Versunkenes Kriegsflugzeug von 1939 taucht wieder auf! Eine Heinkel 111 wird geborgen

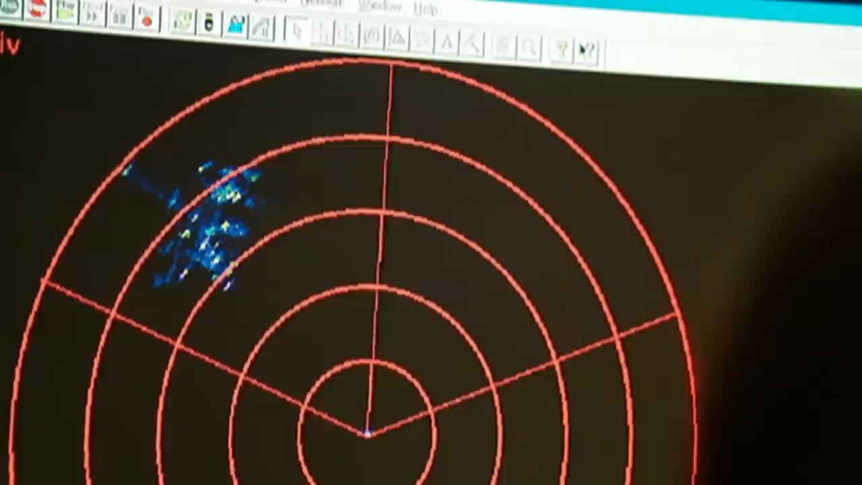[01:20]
Das hier ist das Sonarbild. Hier kannst du die Flugzeuge sehen. Hier sind die Flügel.